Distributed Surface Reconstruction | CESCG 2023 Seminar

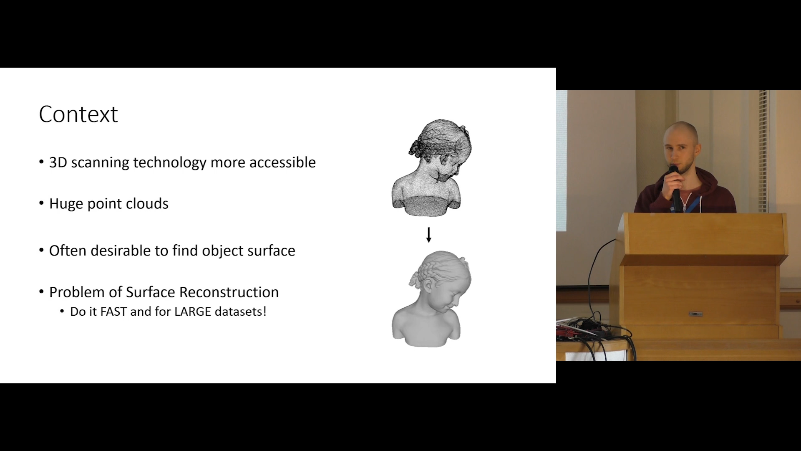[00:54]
For example, for some simulation stuff, like simulating floods or something, and how to get from that point cloud to the surface is actually the problem of surface reconstruction. Not only that, but we also want to do it very fast and for large data sets.